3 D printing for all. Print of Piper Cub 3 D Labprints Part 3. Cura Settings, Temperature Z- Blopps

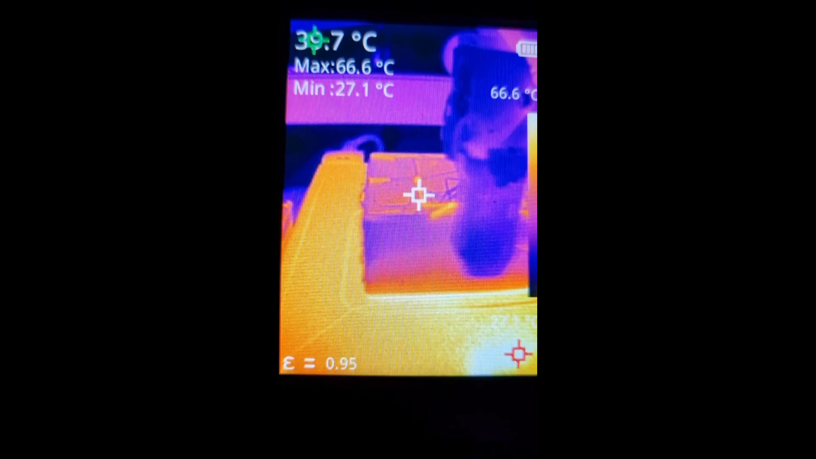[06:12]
On screen: max 66.6°C, min 27.1°C
lightweight pla is 241 degrees but maybe
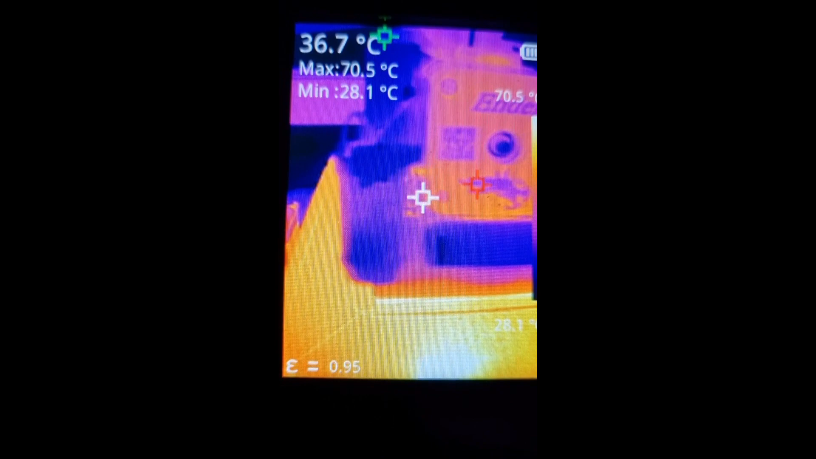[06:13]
On screen: spot 36.7°C, max 70.5°C, min 28.1°C
you need some test prints okay here that's my my newest toy
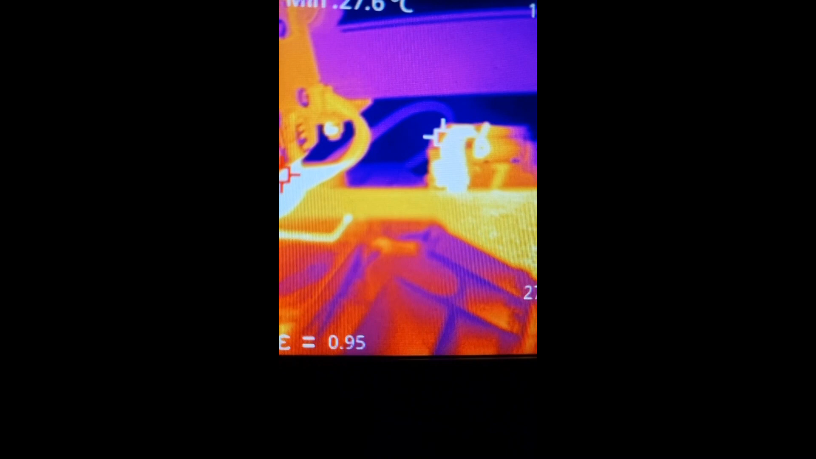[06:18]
it's a temperature camera how
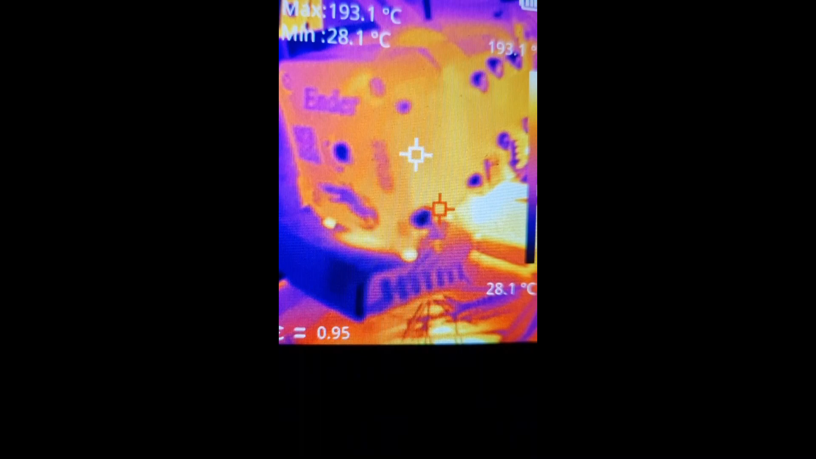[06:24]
On screen: max 193.1°C, min 28.1°C, scale bottom 28.1°C
do you say infrared camera i'm not sure
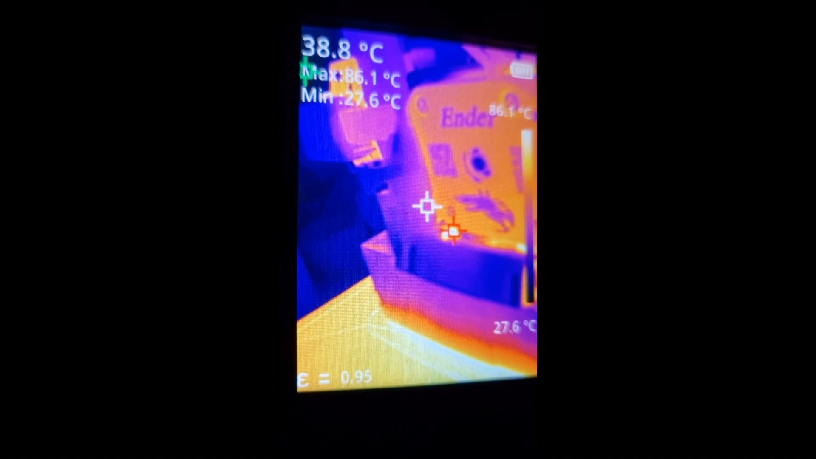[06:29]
On screen: spot 38.8°C, max 86.1°C, min 27.6°C, scale top 86.1°C, scale bottom 27.6°C
and this didn't bring